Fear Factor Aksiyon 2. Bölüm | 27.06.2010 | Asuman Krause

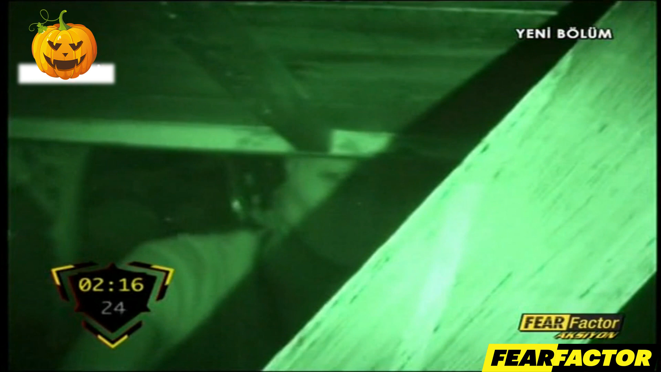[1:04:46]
Öykü yılanlı kutuyu buldu. Umarız onlara da diğerlerine olduğu gibi sert davranmaz.
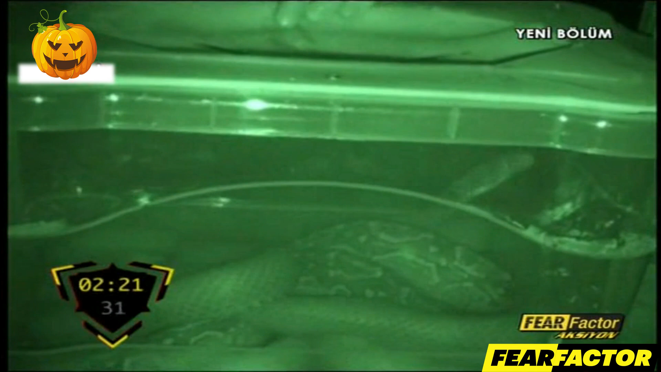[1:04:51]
Bir iki denemeden sonra aniden durdu. belki de yılan olduğunu anladı.
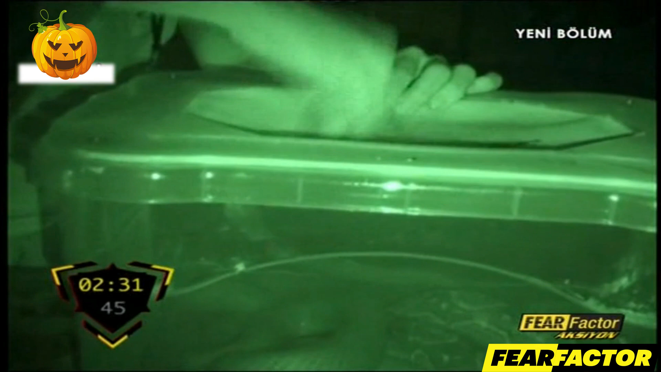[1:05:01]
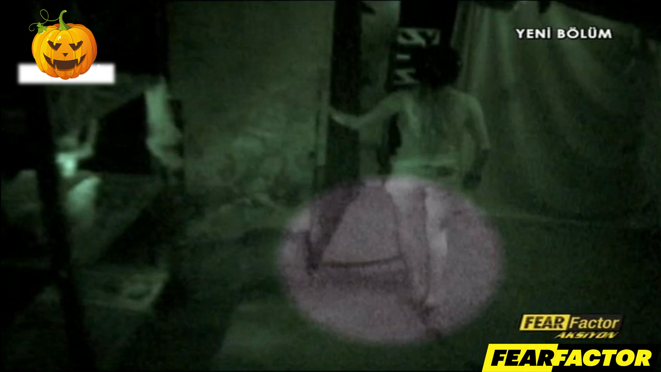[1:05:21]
Yerdeki yılana çarpan öykü son anda yılana basmaktan kurtuluyor.
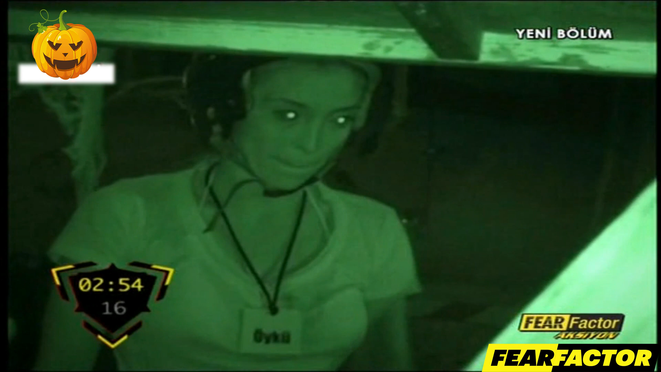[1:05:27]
Cesaretini toplayan öykü tekrar yılanlı kutuya yöneliyor.
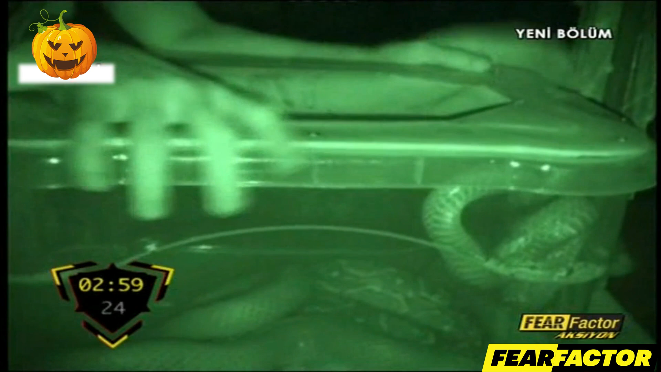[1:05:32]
Bakalım bu sefer elini sokabilecek mi? Hayır, yapamadı.
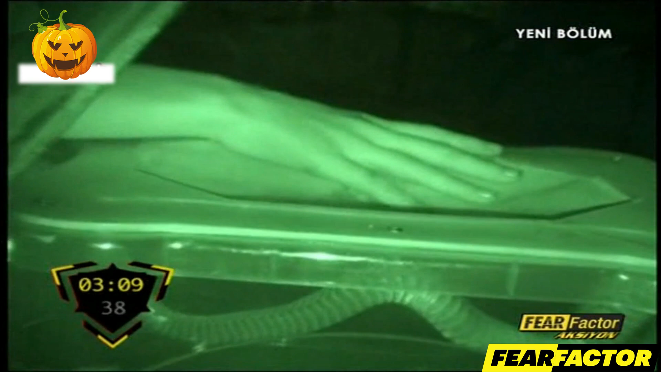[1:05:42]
Kolay değil tabii ki bunu yapmak. Ama zamana karşı yapılan bu yarışta fazla düşünmeye yer yok.
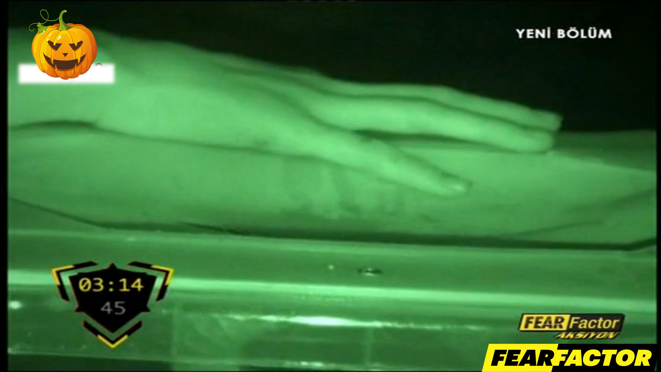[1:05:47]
Öykü elini yılanlı kutuya sokamadı. Ama oldukça tehlikeli bir noktada durduğunu fark edemiyor. Bir metre uzağındaki yılan onun yaklaşmasını bekliyor yerde. Ve Öykü etabı bırakıyor.
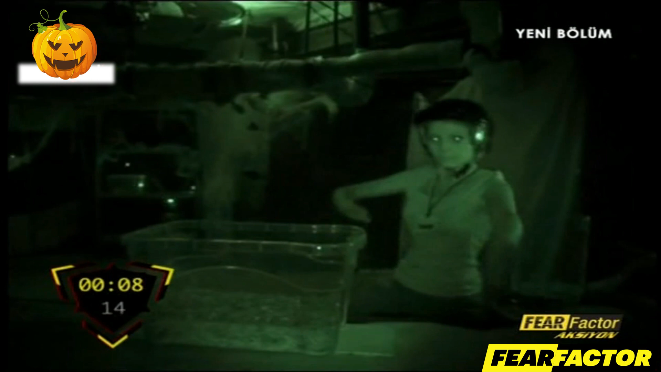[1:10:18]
Karanlık odayı anlamaya çalışan Sevgi ilk kutuyu buluyor. Sevgi kutunun yanındaki büyük yılandan habersiz anahtar arıyor. Yarışmacılar kutularda hayvanlar olduğunu biliyorlar. Ama bunların ne olduklarını ancak ellerini sokunca anlıyorlar. Bu yüzden oldukça gergin bir etap bu. Sevginin etrafında da pek çok tehlike mevcut.
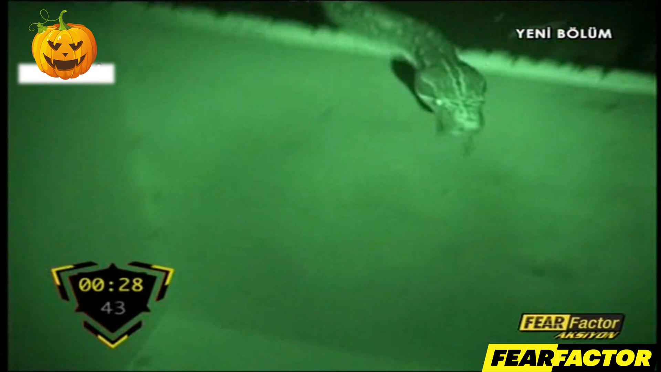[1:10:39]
İşte bunlardan biri. İki anahtarı bulan Sevgi kapıya yöneliyor. İlk seferde kapıyı açmayı başaran olmadı henüz.
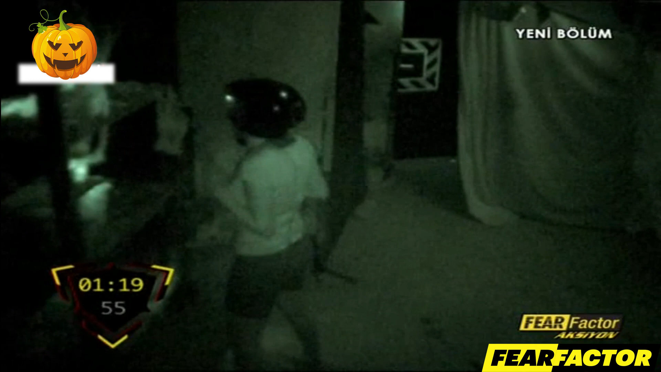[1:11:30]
Kapıyı açamayan Sevgi tekrar karanlık odada anahtar aramaya başlıyor.
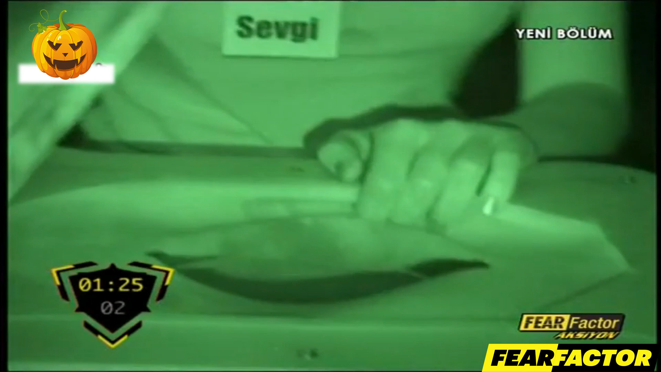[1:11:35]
Yılanlı kutuyu buldu. Ondan önce yarışan Öykü bu kutuya elini bile sokamamış ve etabı bırakmıştı.
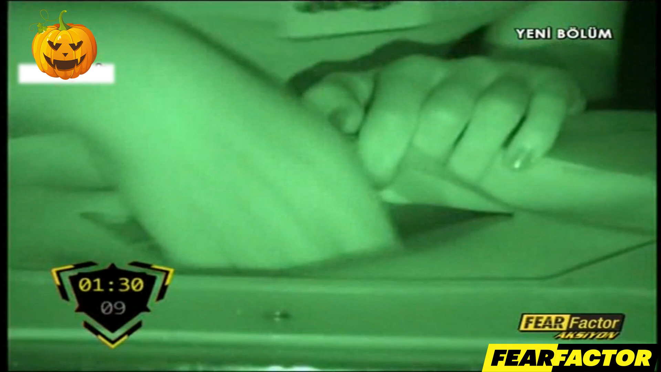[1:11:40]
Sevgi de çok zorlanıyor.
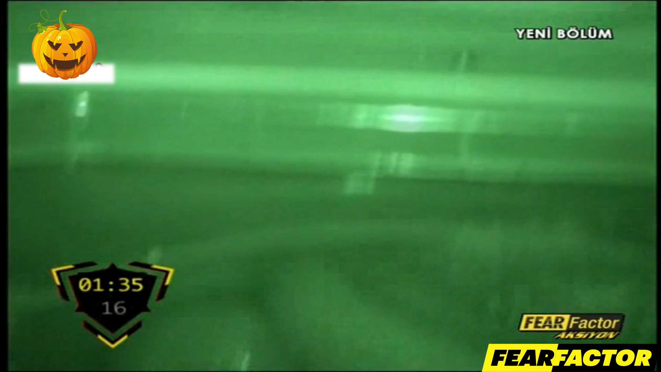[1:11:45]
Kolay değil tabii ki bunu yapmak. Ama anahtarı almak için elini yılanların arasına sokması gerek.
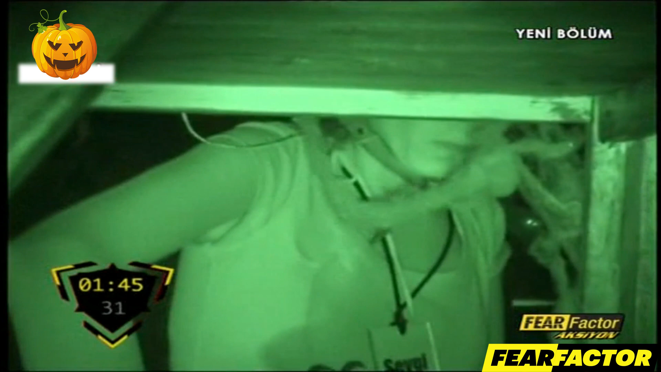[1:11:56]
Yılanlar Sevgi'nin tedirginliğini hissediyor ve huysuzlaşıyorlar.
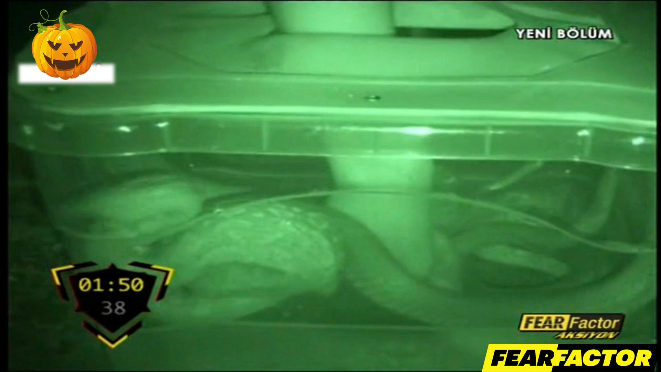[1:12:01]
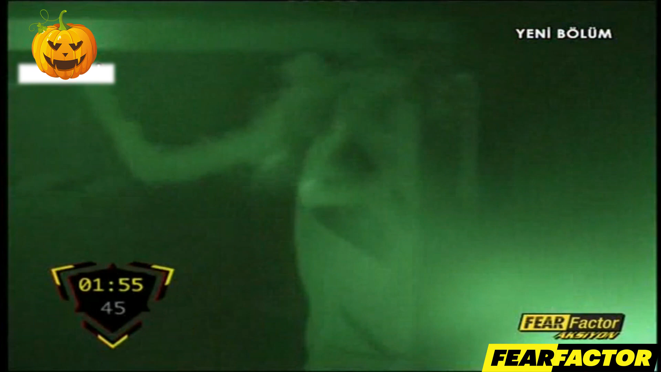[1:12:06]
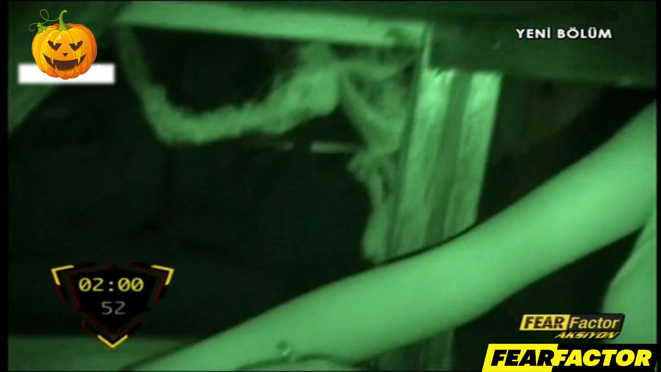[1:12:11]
Korkunun şokundan olsa gerek, Sevgi yılanlı kutudaki anahtarı almış olmasına rağmen yine elini kutuya sokmaya çalışıyor.
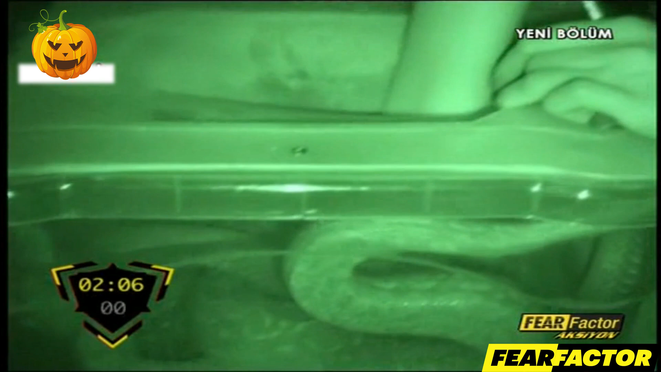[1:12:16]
Önemli değil ama sonuçta ilerleyen günlerde pişman olacaktır kendisi söylediklerine. Yani benim karakterimi gördüğü için.
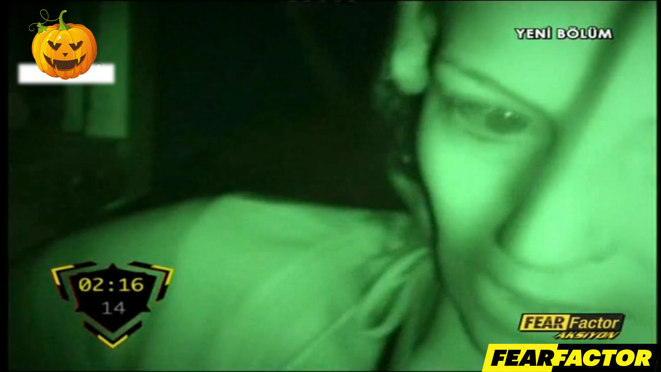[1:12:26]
Öyle düşünüyorum yani.
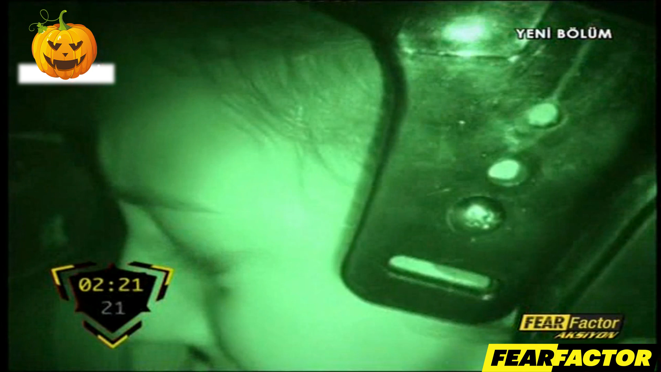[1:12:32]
Sonunda yılanlı kutuyu bırakan Sevgi, farelerin olduğu kutuya yöneliyor. İğrenç kokuyorsun. Of yapma ya. Yapma. Çok pis kokuyorsun, faresin galiba. Fareler Sevgi'yi oldukça tedirgin ediyor.
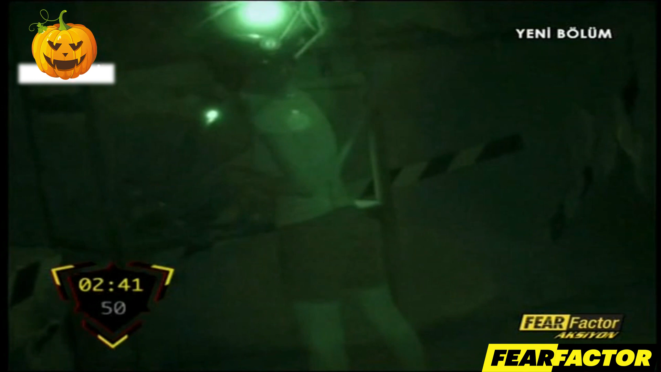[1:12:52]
Oh buldum. Ama kapı nerede şimdi? Sevgi farkında değil ama büyük bir yılana doğru gidiyor. Nereden girdim ben buraya? Bir perde var. Sevgi kapıya gidiyor.
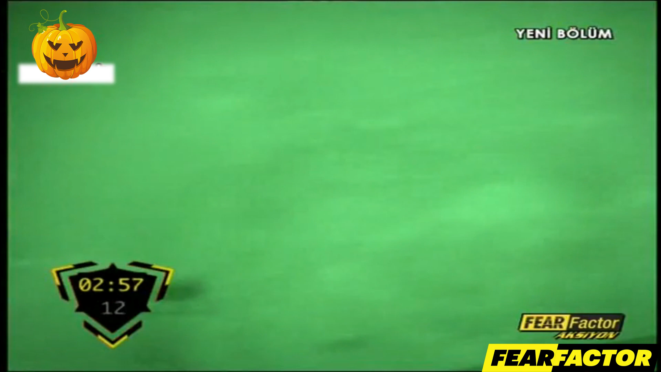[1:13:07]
Bakalım açabilecek mi? Kapıyı zorlarken yaklaşan tehlikeden haberi yok. Onu hisseden yılan da kapıya doğru yöneliyor.
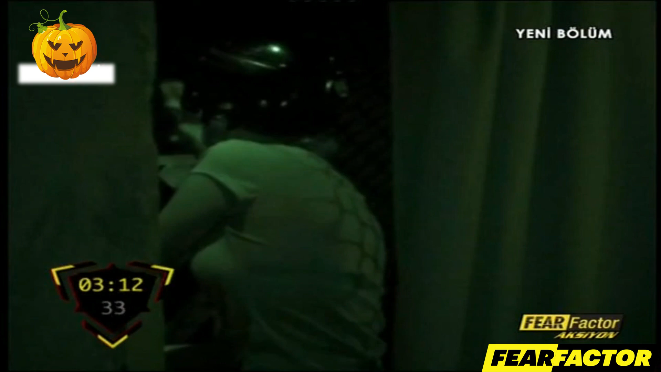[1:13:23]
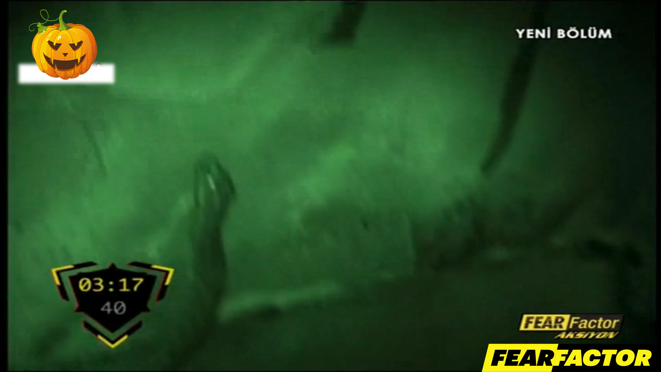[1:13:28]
Hiçbir şey görünmüyor. Her yerden bir şeyler sarkıyor. İçerisi adeta yılan kaynıyor ve Sevgi zaman zaman onlara fazla yaklaşıyor. Sevgi onları göremiyor ama yılanlar onu rahatlıkla görebiliyorlar.
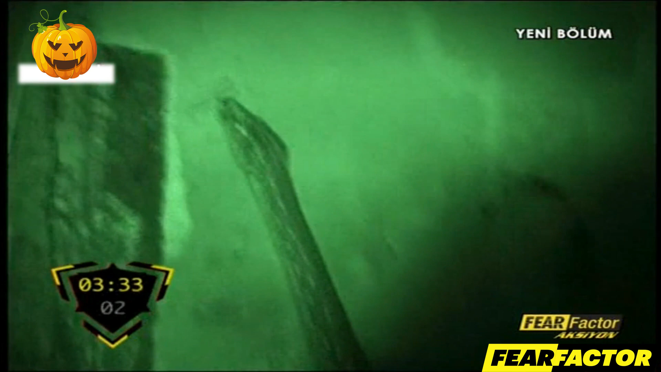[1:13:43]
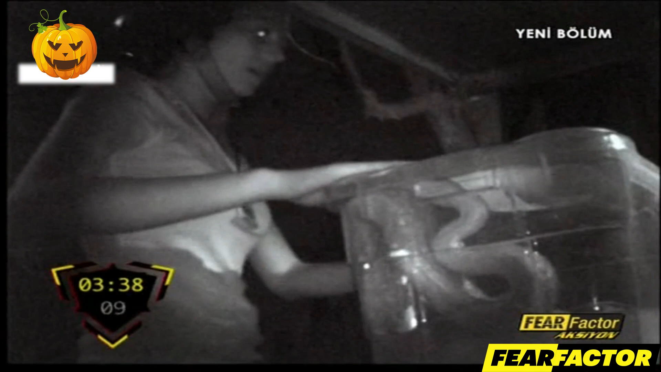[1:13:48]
Sevgi anlaşılmaz şekilde tekrar yılanlı kutuya geldi. Sanırız oradaki anahtarı aldığını unuttu. Ne olur yapma ya. Zamanının çoğunu içinde anahtar olmayan yılanlı kutuda harcayan Sevgi oldukça korkmuş durumda.